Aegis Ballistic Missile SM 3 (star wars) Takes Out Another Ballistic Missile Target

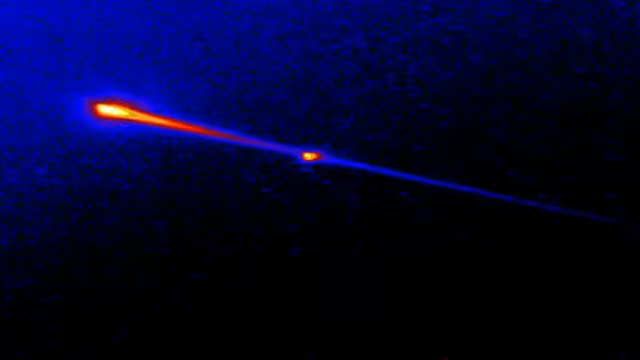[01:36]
As range decreased, the target image grew in the field of view.